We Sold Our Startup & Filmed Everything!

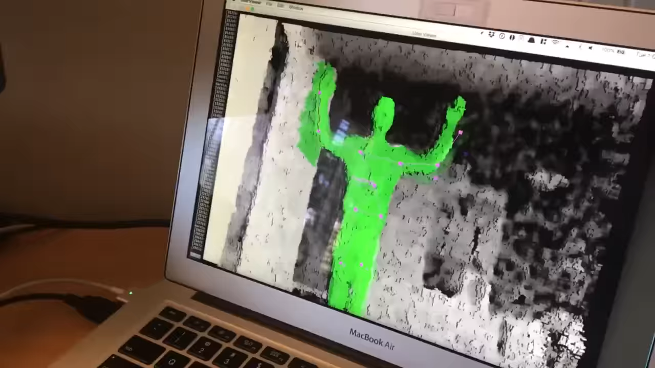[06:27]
This is possibly the first ever decently successful pose estimation done on the phone.